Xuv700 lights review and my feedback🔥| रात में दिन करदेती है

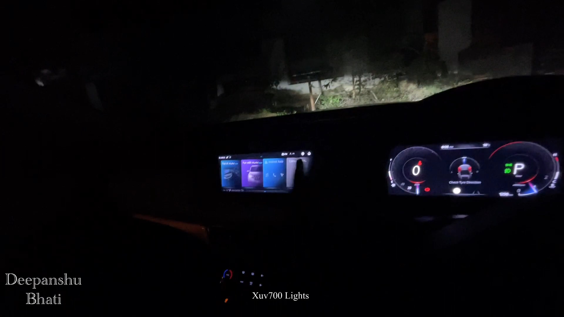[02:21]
इसमें आपने देखा कि कितना अंधेरा था बस गाड़ी ऑन करने के बाद भी � इतना जादा कैबिन लाइट अप नहीं हुआ जैसे कि अगर कोई एम्बेंट लाइट वाली गाड़ी तो से खिड किया और पैसेंजर साइड पूरी
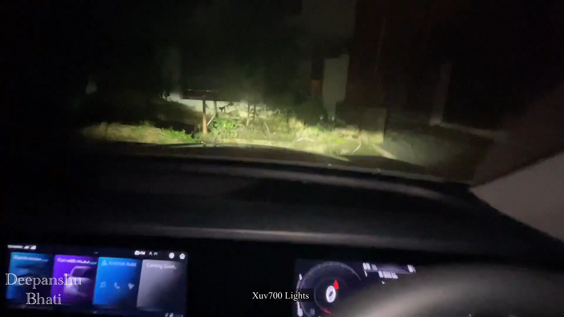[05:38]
और ध्रों देखो भई थ्रों कैसा लगा आपको ही लो बीम पे इसका फोड़ो अब हाई विम पे बिकरोंगा अब
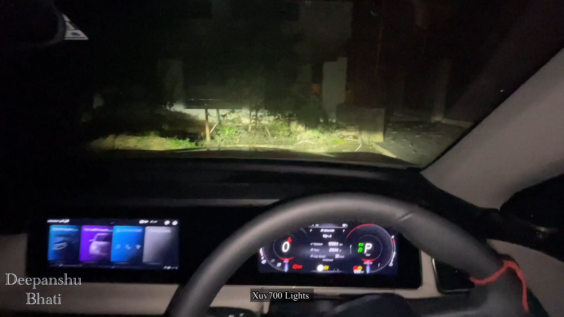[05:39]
भई काड़ी के यह जो फोड़ी इसे एक वर हाई वीम पे करके दिखते चावी मैंने
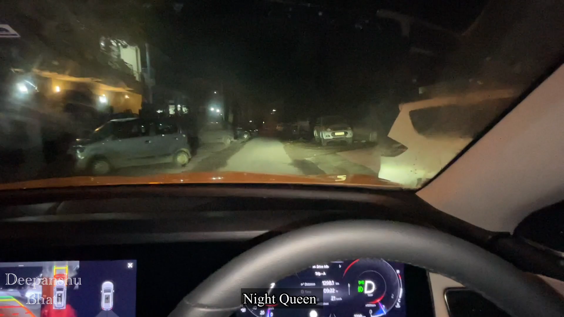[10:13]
अब low beam पर करता हूँ low beam पर इतनी maximum range है आप देख लो और अब मैं कर देता हूँ इस high beam पर कि देखो high beam पर range और ज़्यादा बढ़ गई है और brightness भी और ज़्यादा बढ़ चुकी है इसकी
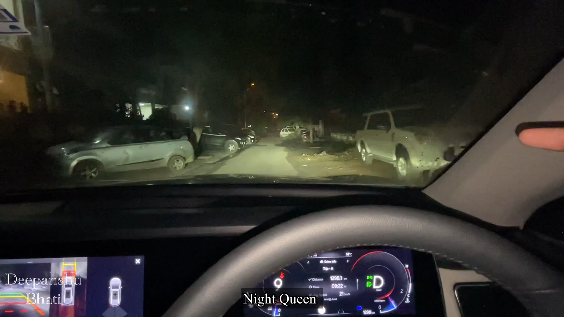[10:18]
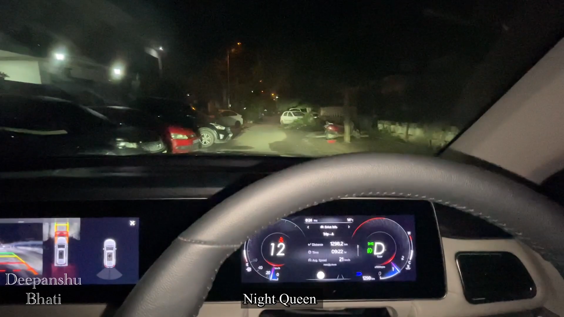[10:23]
इसकी जो lightning है ऐसे लगती है कि मतलब हर चीज़
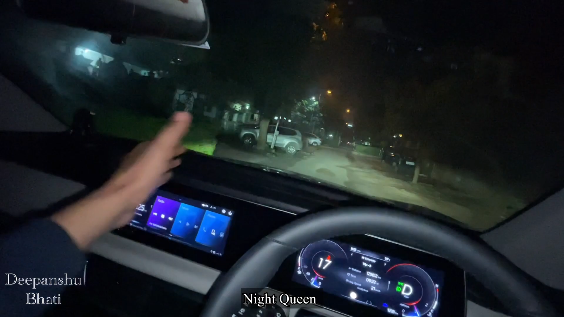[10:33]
कवर करती है साइड भी कवर करती है दोनों साइड भी और फ्रेंट भी अच्छे से कवर करती है और
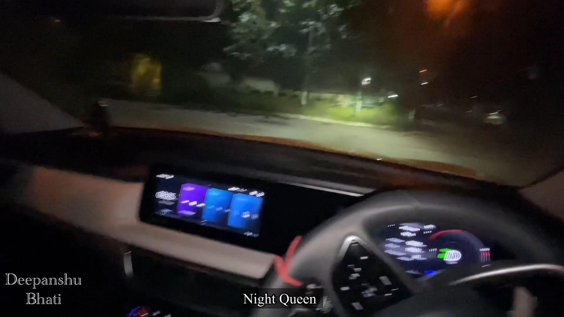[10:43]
जिस तरफ मोड होगे उस तरफ की cornering lights अभी on हुई
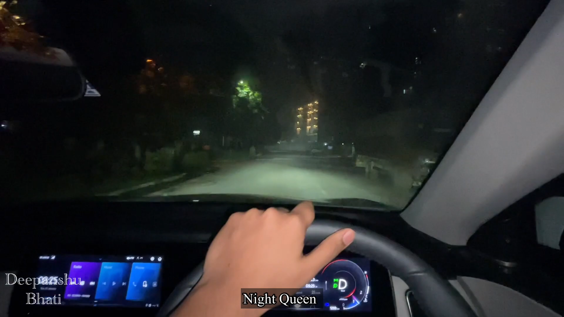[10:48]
हाई बीम लो बीम यह देखो भाई सामने जो दिवार सी है इसकी टिन की दिवार इस पर देखो